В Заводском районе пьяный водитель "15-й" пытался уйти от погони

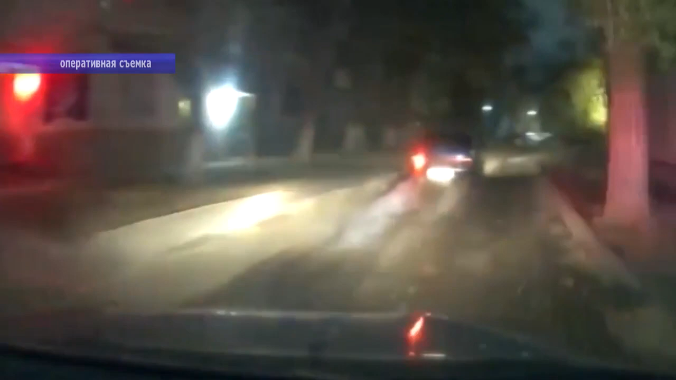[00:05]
Погоня мера вынужденная. Вместо остановки транспортного средства по требованию сотрудников водитель попытался скрыться.